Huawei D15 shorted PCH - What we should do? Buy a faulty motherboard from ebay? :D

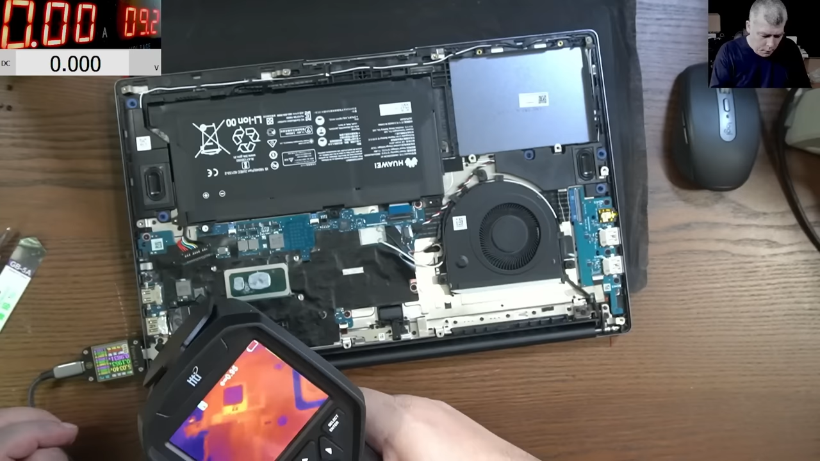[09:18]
okay so what do we have there there is something hot basically is this coil this kind of wall okay and then we have something there what is there no i don't know what is there there is something behind this uh rubber thingy yeah
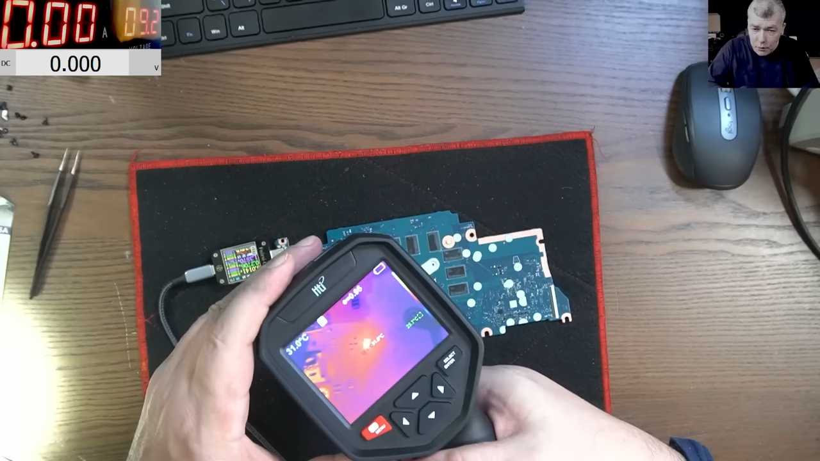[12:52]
and that's the one yeah it's a switcher it's a voltage switcher this one
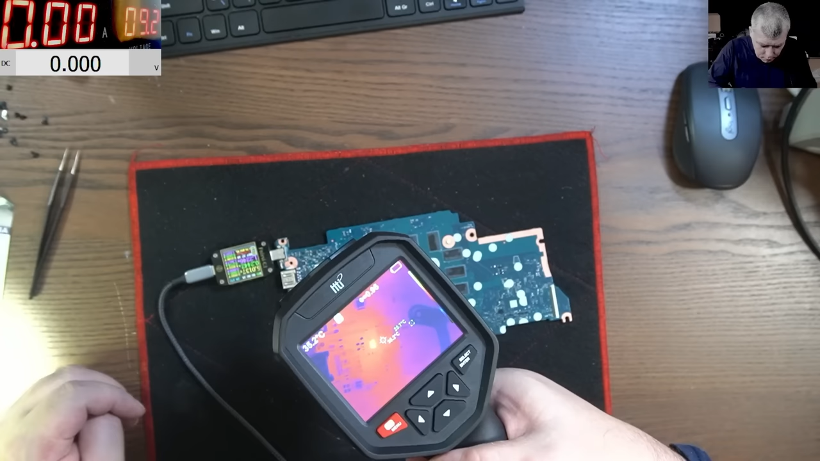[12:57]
and that's okay actually that's fine